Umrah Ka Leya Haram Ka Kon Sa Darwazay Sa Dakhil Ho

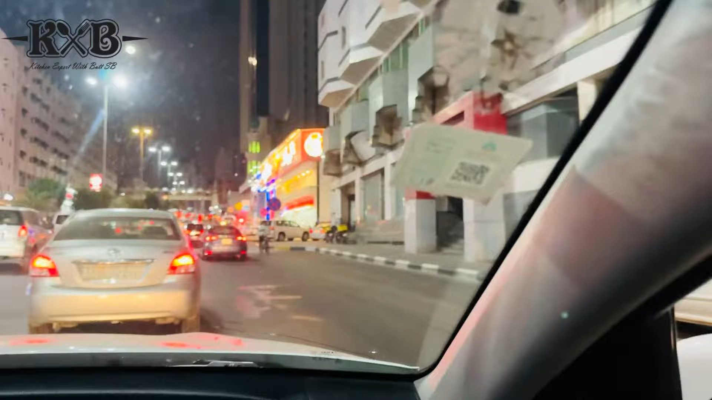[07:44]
دکھئے گا یہ برانچ آ چکی ہے یہاں سے بروسٹ لے گا یہ رہے پہ تریم تریم یہ ہی ہے تو یہ لکھئے البیک ہم ٹونچ چکے ہیں